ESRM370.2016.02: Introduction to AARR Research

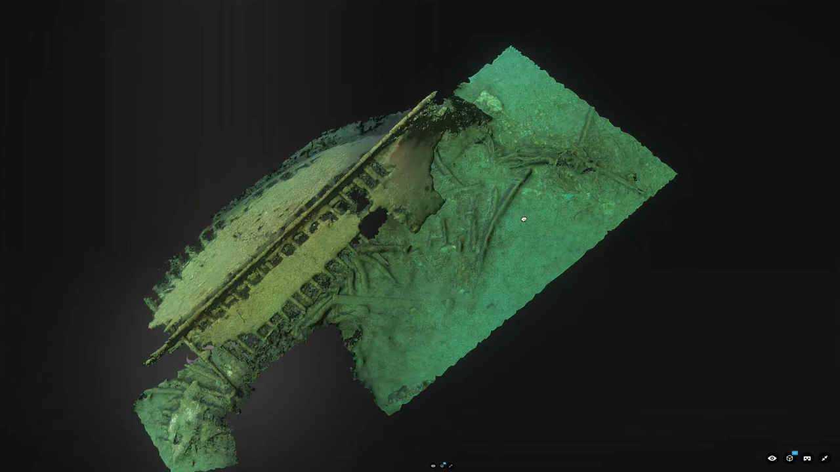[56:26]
And it's got an interface where you can show people the 3D aspect of it. So, this is actually a boat that sunk.
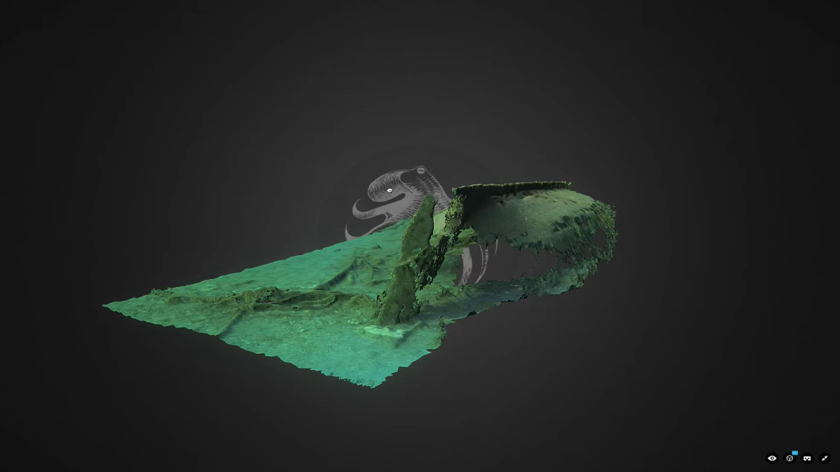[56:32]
And you can see all the different rooms that are here.
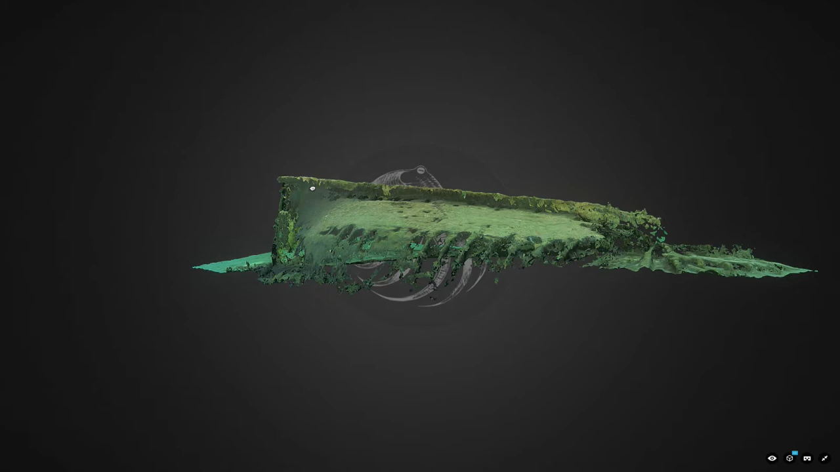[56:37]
And this is from one of those ROVs basically doing a lawnmower pattern with a camera facing down.
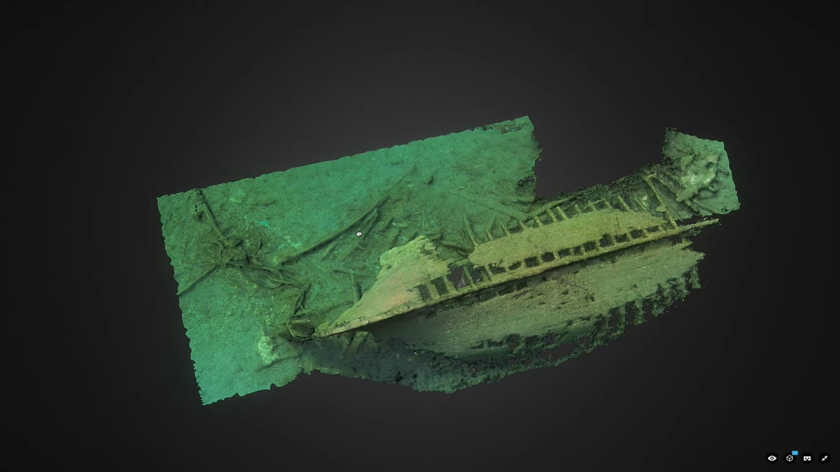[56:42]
It's a GoPro. And it just kind of goes back and forth, back and forth. And it takes all those images. And they're able to create this 3D model from all those images. It's really cool because, you know, you can get a good perspective.
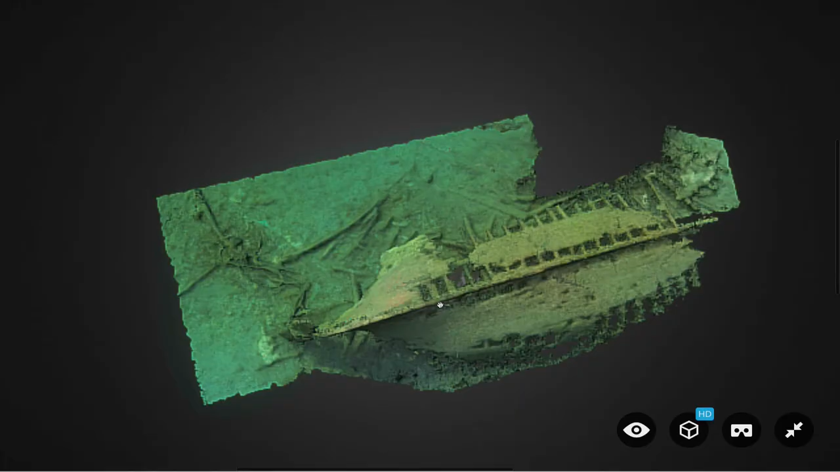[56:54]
And depending upon the quality of your camera, you can get really high detail in these models. And there's, like, so many applications. You can make video games with this. You can go into, like,
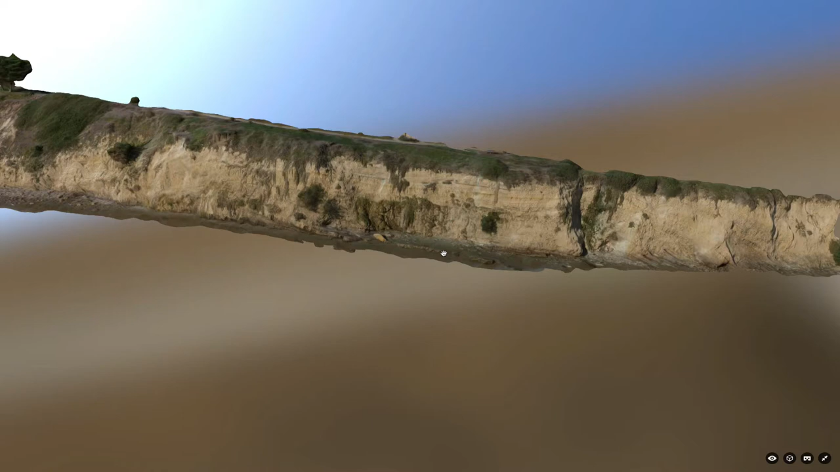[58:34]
So, this means that we can look at this and look at how much vegetation there is and get a good idea because the vegetation is like the anchor. But if it's cut in and there's not a whole lot of vegetation to keep that anchor, it's more unlikely that it's going to fall. And so, it can kind of help us predict if there were houses up here, are those houses at risk?
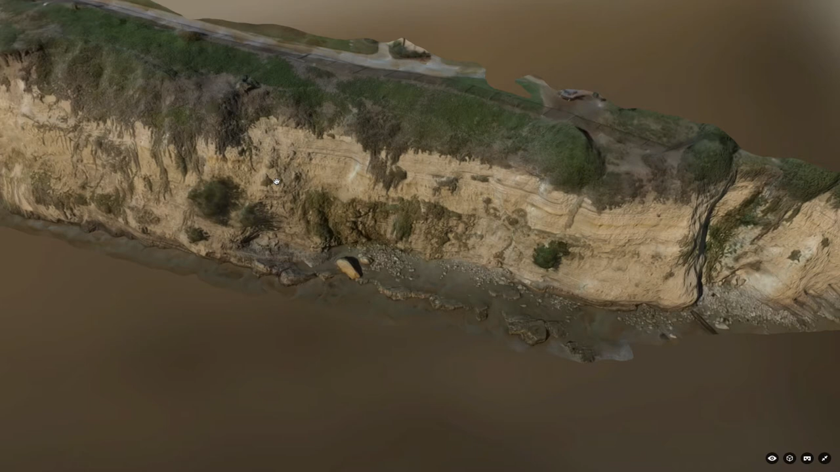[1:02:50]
That's what you've got. I mean, like you're saying, there is behind the scenes work. I mean, the computer does all the heavy lifting for you though. You just say, okay, here's what I got. Here's where it is. And, you know, it tickled. And then you edit the stuff later to kind of like manicure it towards, you know, higher quality. But it's really, as far as like person hours, I probably spent about an hour on that.